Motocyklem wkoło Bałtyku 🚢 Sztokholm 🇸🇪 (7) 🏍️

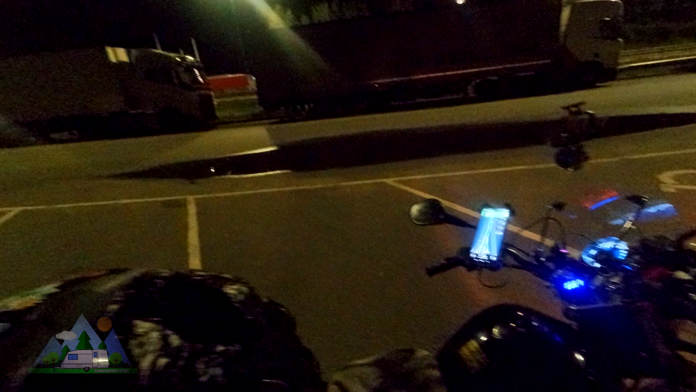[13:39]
Wyjechałem ze Sztokholmu, znalazłem na Park Fortnite miejsce, godzinę drogi od Sztokholmu już,